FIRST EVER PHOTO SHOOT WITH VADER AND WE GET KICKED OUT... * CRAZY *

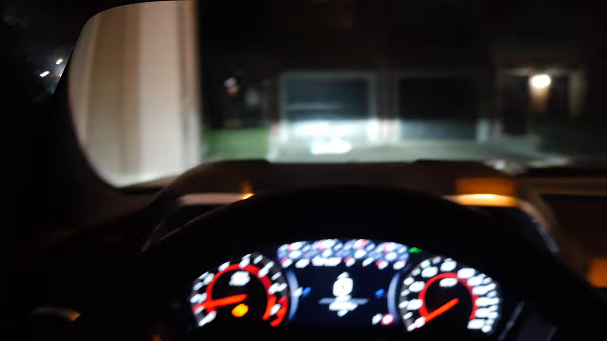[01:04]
All right, y'all. So, first things first that we need to talk about Vader, man. So, as you guys can see on the dashboard right now, we do have a check engine light. Now, the check engine light, a little backstory about this car,